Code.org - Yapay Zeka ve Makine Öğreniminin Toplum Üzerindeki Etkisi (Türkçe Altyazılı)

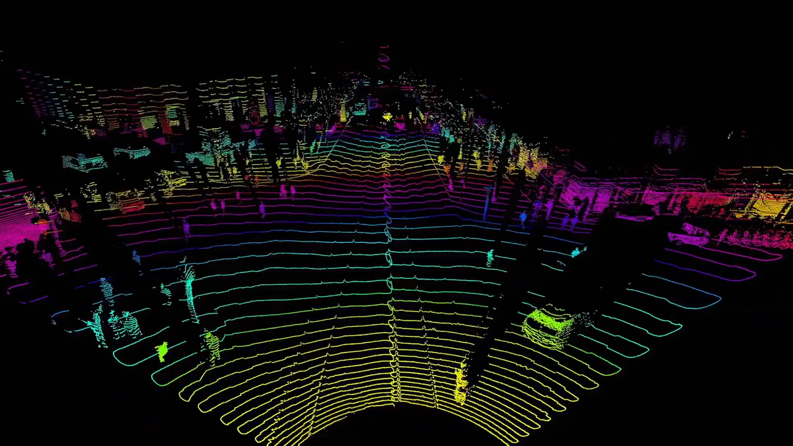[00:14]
For instance, self-driving cars use AI to recognize their surroundings,
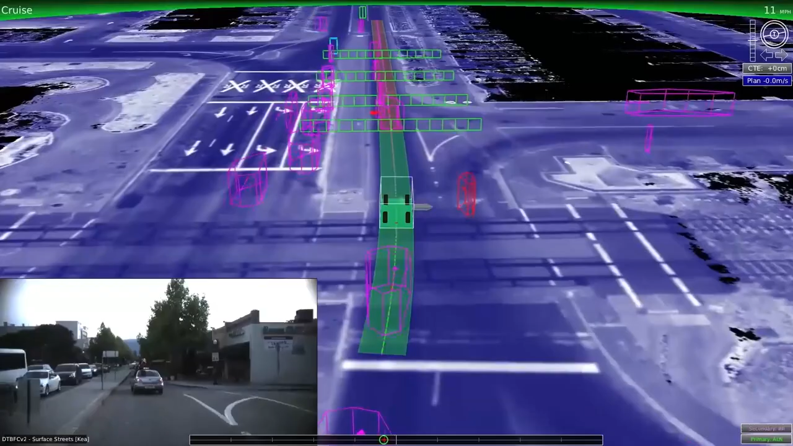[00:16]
track objects, and make super important decisions, like when to stop.